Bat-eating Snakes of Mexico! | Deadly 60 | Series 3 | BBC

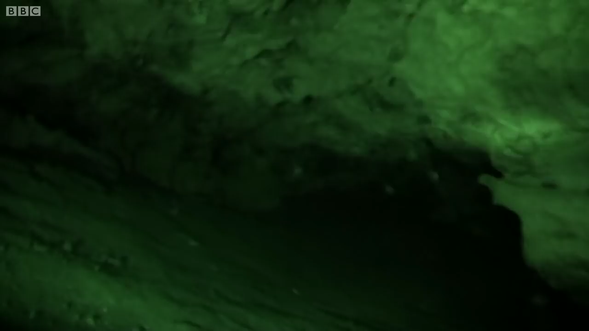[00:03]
Okay, I've got a snake in front of me in absolutely perfect position and posture. So I'm just gonna hang out now and hope to catch it striking on camera.
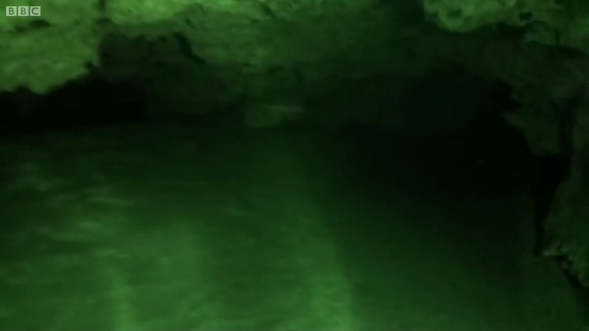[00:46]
There are tens of thousands of bats, and these must be some of the best-fed snakes on Earth.
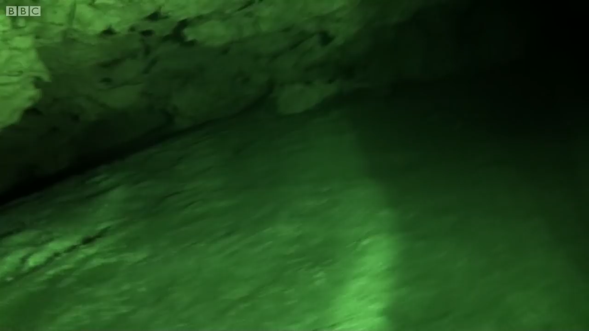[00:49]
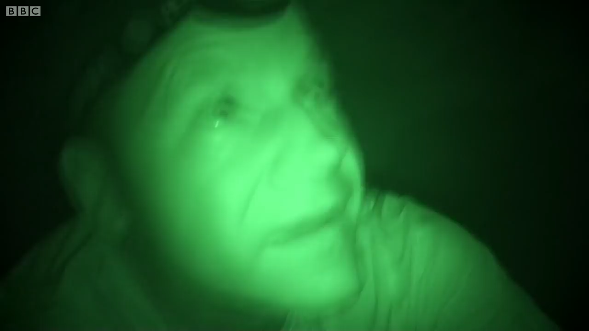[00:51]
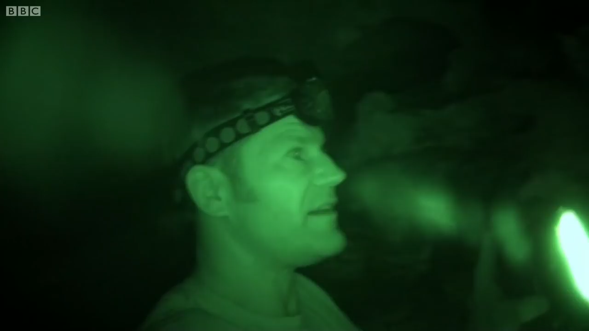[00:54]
There's a snake. There's one right there. The night snakes can get to over a metre and a half in length, and this one doesn't look far off. This is incredible. He's just hanging down, striking out into the air. And it seems like it's the vibrations that are caused by the bats as they're flying past it that he's centering on. It's not so much other cues as just the pure movement of the bats.
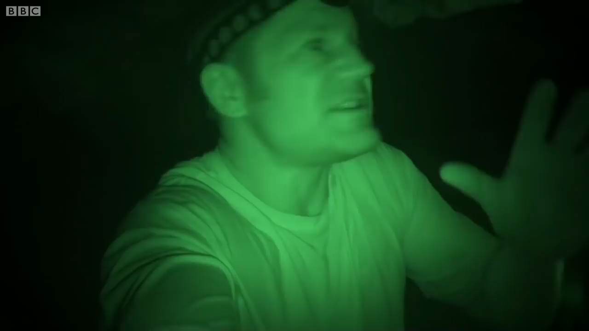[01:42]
There's science that shows that constricting snakes can actually sense the heartbeat of their prey, so they can tell if the animal is still alive. So as soon as this bat is completely dead, it'll start to swallow it, and that's when I can think about calling in the camera crew. It's a phenomenal sight.
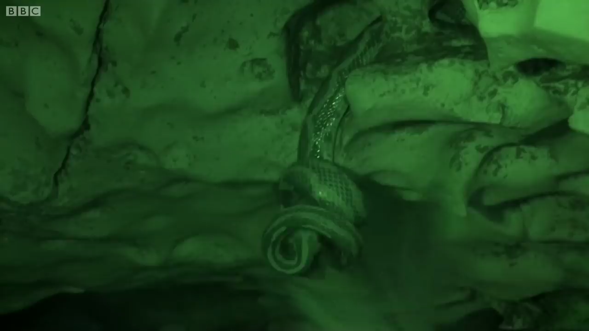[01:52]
These bats are leaving in enormous numbers. There are tens of thousands of bats flying through here and they're traveling so quickly. But this snake in total pitch darkness still has the wherewithal, the speed to strike out at and catch these bats in flight. It's just a remarkable feeding strategy. Johnny? Johnny?
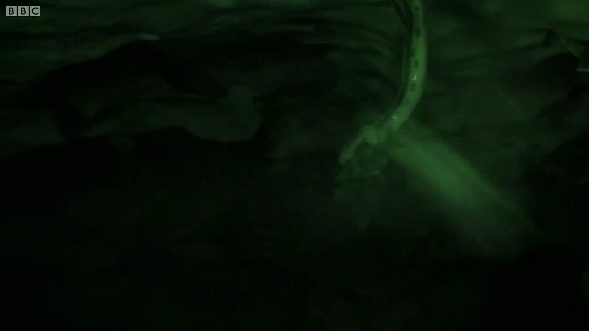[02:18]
Now the night snake's swallowing the bat, it shouldn't be put off by our lights.